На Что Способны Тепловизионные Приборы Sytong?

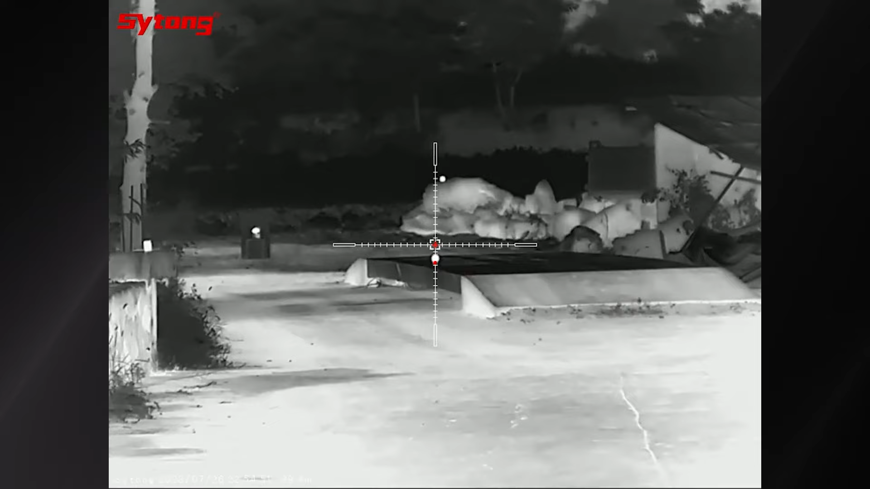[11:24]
И у вас прямо в режиме реального времени появляется дополнительная марка, которая показывает, соответственно, вам точку прицеливания.
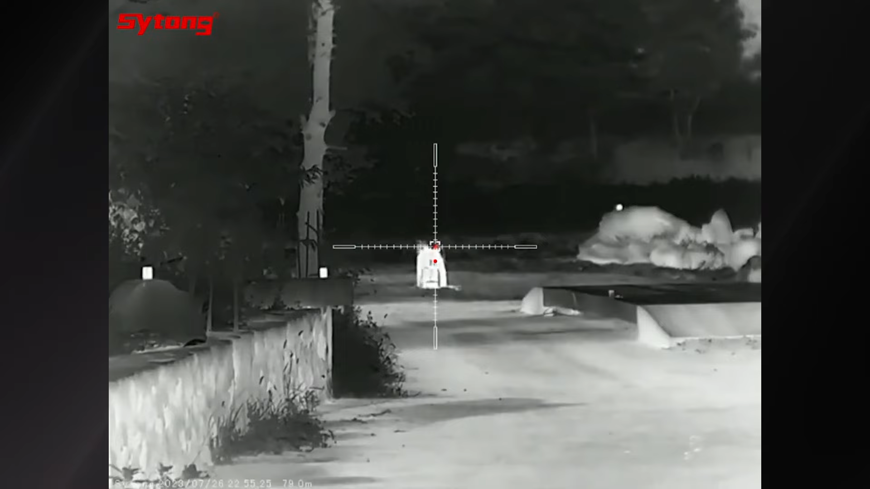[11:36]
Сейчас на экране вы видите все это, как работает вживую. И я думаю, многие со мной согласятся, что это очень удобно будет, особенно при стрельбе на дальних дистанциях.
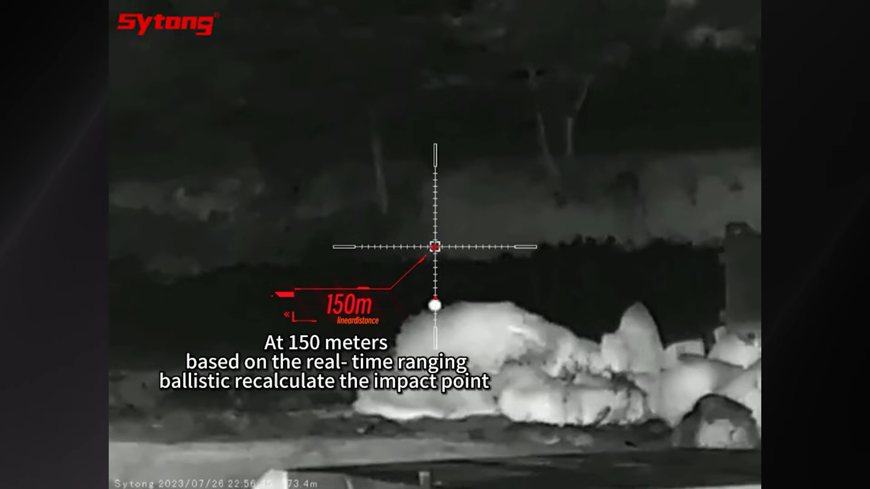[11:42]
С учетом того, что у прибора имеется встроенный гироскоп, который показывает нам углы крена и тангажа прицела.
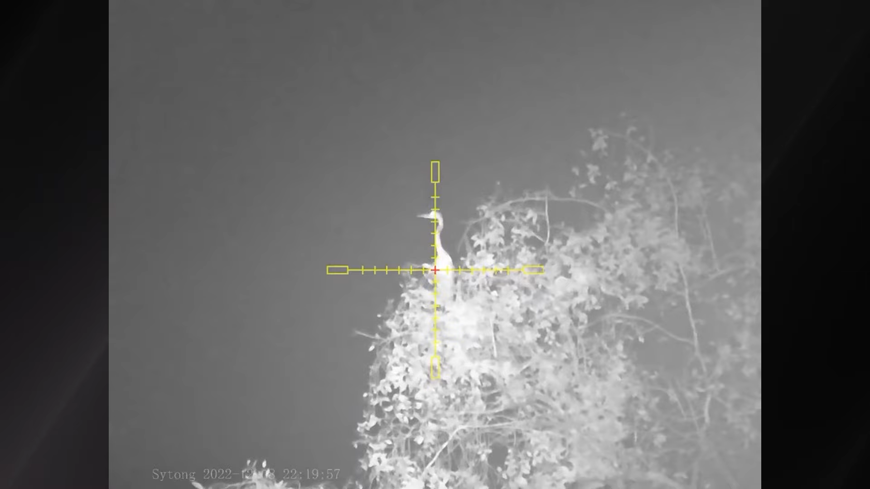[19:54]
Для работы ночью в условиях, когда чувствительности самого прибора не хватает, ну, например, у нас безлунная, там какая-то ночь, в общем, света нету и,
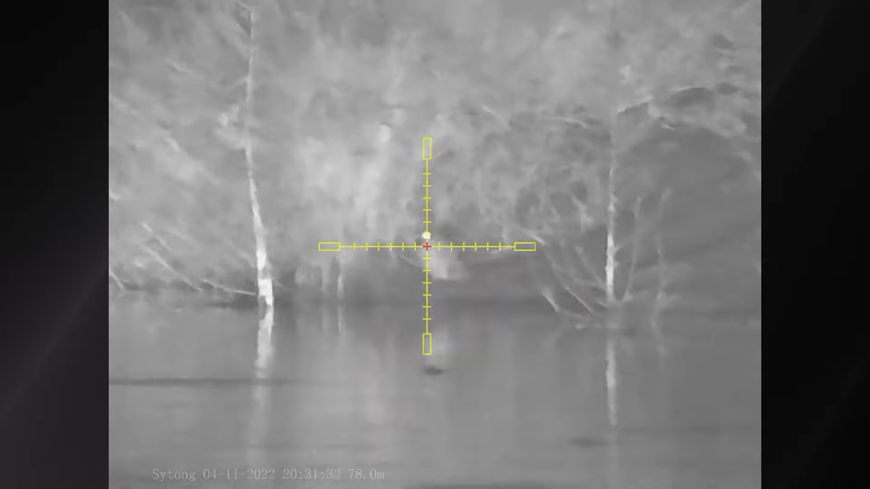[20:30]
ИК-подсветка у нас работает на дистанции до 200 метров, даже на максимальной мощности, то есть при включении подсветки у нас ничего не засвечивается и при этом,
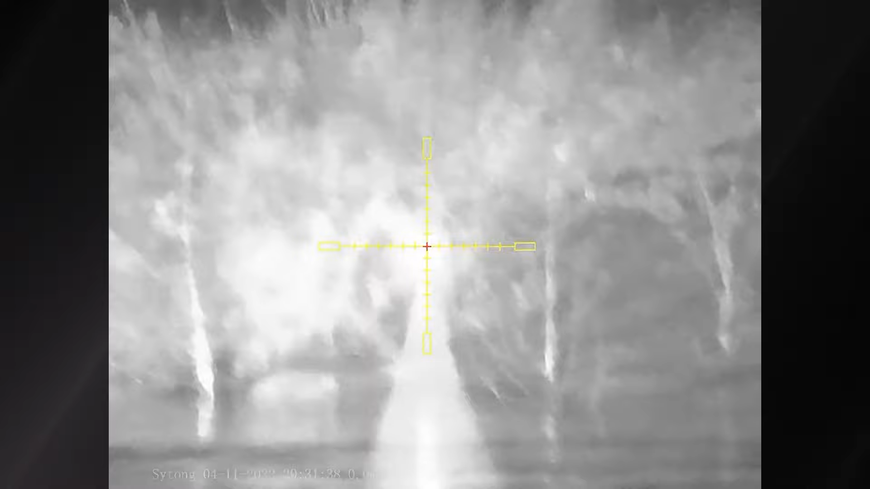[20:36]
благодаря такой длине волны, то есть подсветка остается невидимой для животных. По внутреннему функционалу у нас имеется 7 прицельных сеток,